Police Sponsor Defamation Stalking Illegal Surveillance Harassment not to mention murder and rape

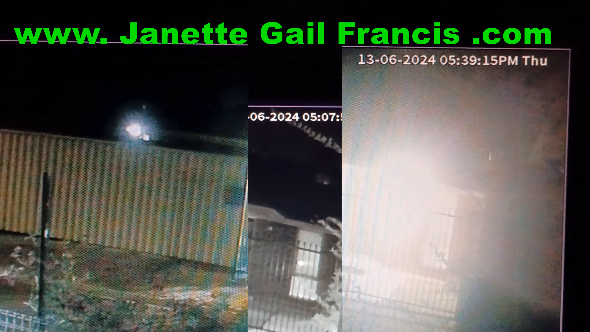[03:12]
the night time it's like as glowy as you can see by a camera it's blinding when you're in the driveway even someone who's got darker eyes to me find it blinding
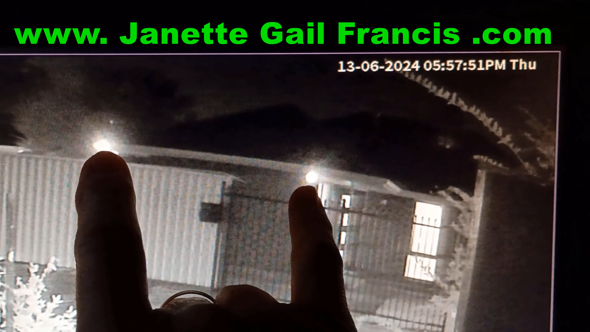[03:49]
cctv cameras pointing at my house two that one's pointing a little bit that way angled that way over towards my letterbox area but that one you can see by the angle of the light and how it's much brighter brighter it's pointing straight at me straight at me straight at my driveway my front door that gets actually a better angle at my front door so
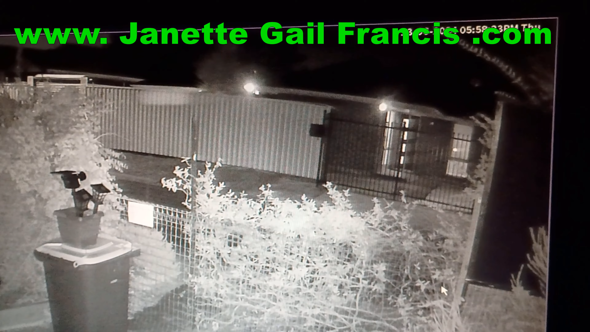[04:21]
if that's not keeping me under surveillance mr uh police commissioner st even i'd like to know what is and to establish it